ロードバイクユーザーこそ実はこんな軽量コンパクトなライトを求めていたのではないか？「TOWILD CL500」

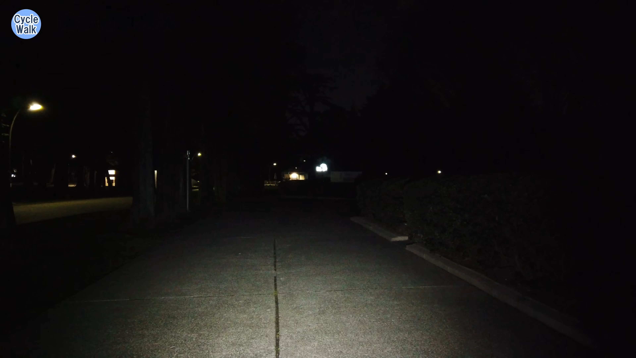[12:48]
はい周回道路やってきましたローモード確か100ルーメンだと思いますけど100ルーメンで今走っています
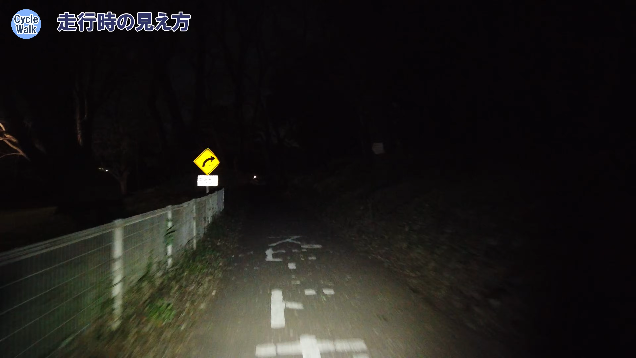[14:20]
でこのライトは配光がちょっと広めなのでなんかこうこういった狭めのサイクリングロードではもったいないぐらい広がりがありますねもうちょっと絞ってくれるとさらにこう光の使い道がいいのかなっていう気がしますけれどもまあ広めの道で暗い道っていうのを走るにはいいのかもしれませんねまあ500ルーメンあればこれだったら20キロぐらいは余裕で出せますね